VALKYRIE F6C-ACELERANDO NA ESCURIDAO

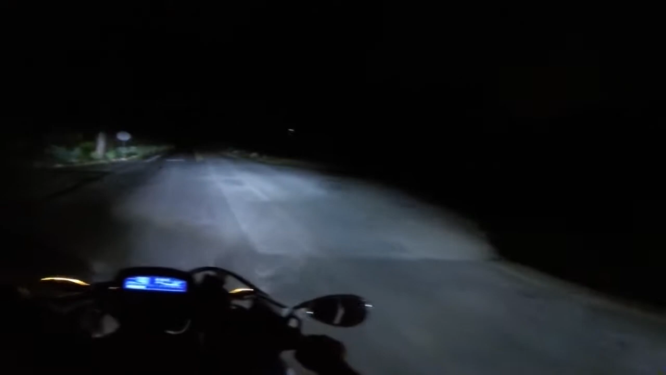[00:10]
Fala galera, estamos saindo aqui agora, galera. Escuridão total. 10 da noite.
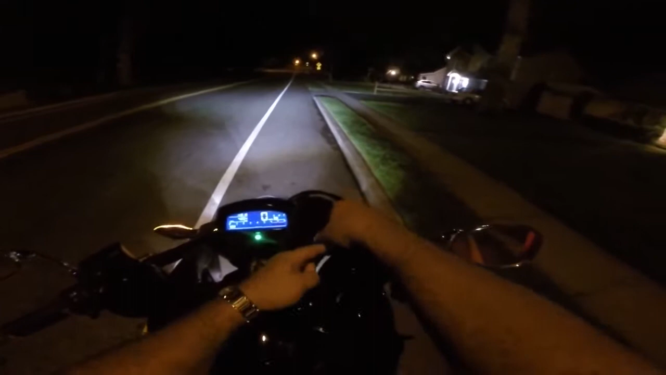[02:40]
Pôr o GPS, porque o negócio aqui é mato pra mais de metro, galera. E ainda estamos com as duas na mente. Aí fica meio perigoso. Facebook, salve, salve galera do canal. Um pouquinho no Waze.
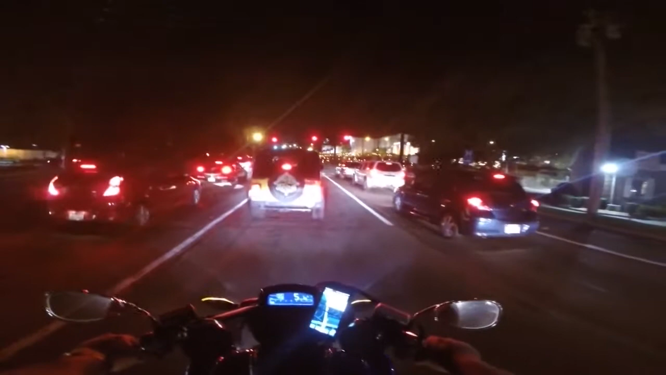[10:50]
Ah, quando chegar ali na rodovia, vamos ter que colocar o óculos escuro do mesmo jeito. É muita pedra que vem, muito cisco. Olha lá, a loja da Gucci. Quer comprar uma bolsa da Gucci? É ali, ó. VIP. Aí, o espelho já até embaçou já. Tá perto do mar ali, ali tá do lado do mar, ó. Olha como é que embaçou o espelho já.
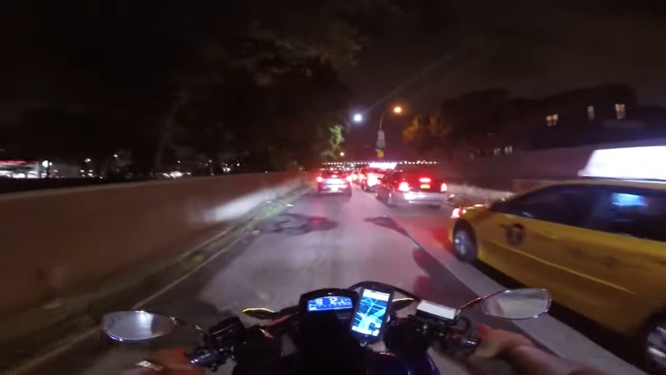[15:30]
Chegando aqui no bairro de Astoria.
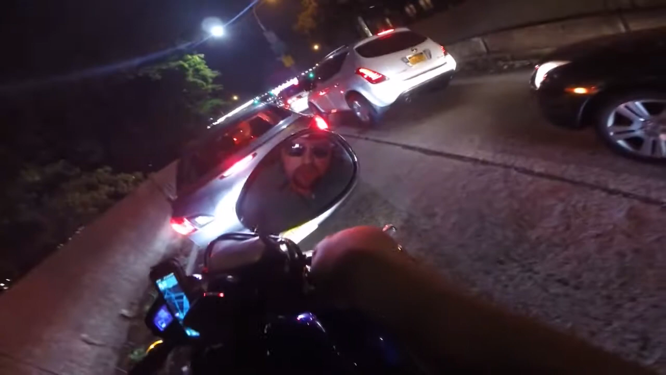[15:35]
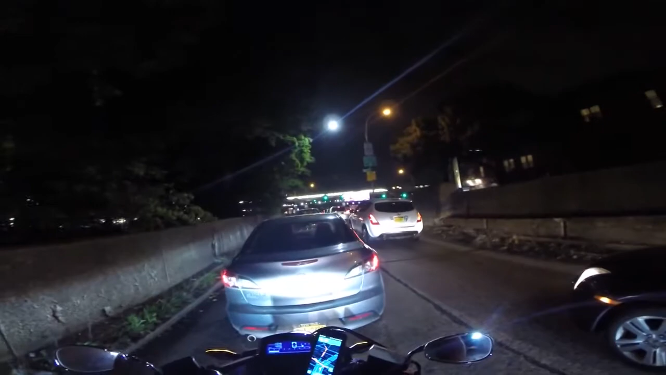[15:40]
Bairro de Astoria, bairro de Astoria. Depois de uma acelerada alucinada na BR.
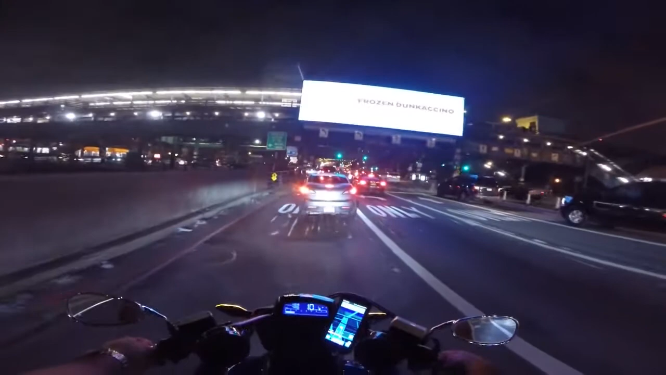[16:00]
Deu uma cortada no vídeo porque é muito barulho, né? A câmera tá sem o microfone. Tá no microfone externo.
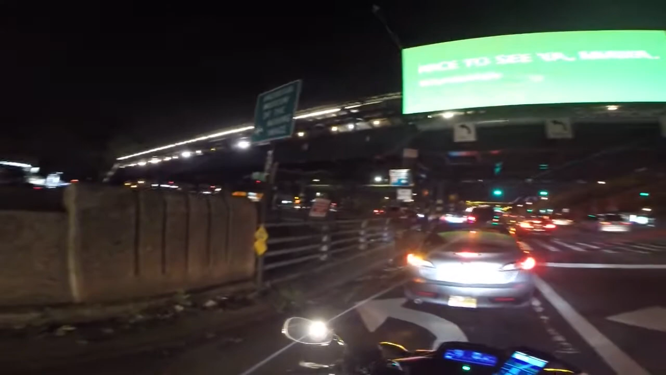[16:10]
Aí o barulho é monstro. O que que deu? O que que deu? Agarrou por quê? Fazer barulho aí, galera. Vamos sair da frente aí, pessoal.
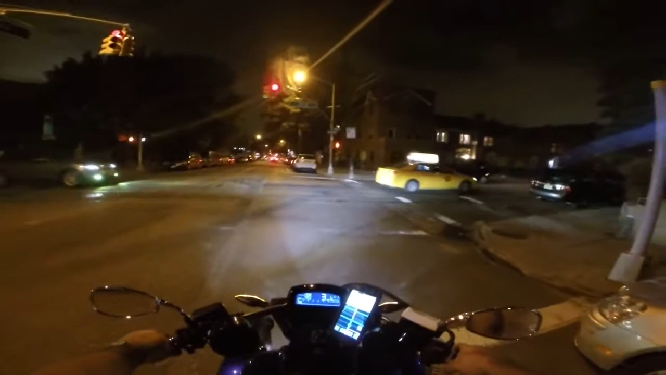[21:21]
Tamo chegando. Caveirão tá lá na esquina, ó. Onde que tá piscando, ó. Já vamos ligar ele pro ar-condicionado e dar aquela esfriada, né? Porque tá abafado pra caralho, galera. Nós já joga no neutro e deixa ele só no embalo.